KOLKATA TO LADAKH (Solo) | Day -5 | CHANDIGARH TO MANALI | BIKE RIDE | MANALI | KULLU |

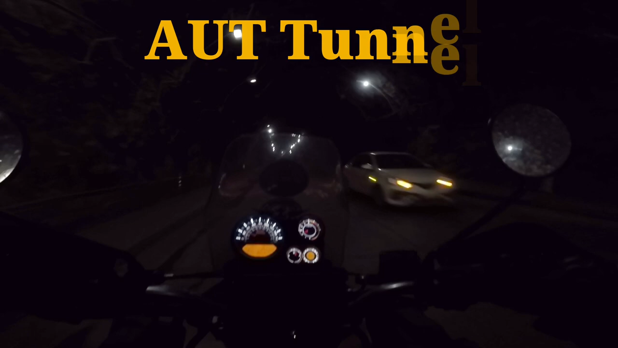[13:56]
প্রথমবার গেছিলাম সিকিমে, মান্ডি থেকে মানালির দিকে 30-40 কিলোমিটার এগিয়ে এই টানেলটির দেখা মিলল।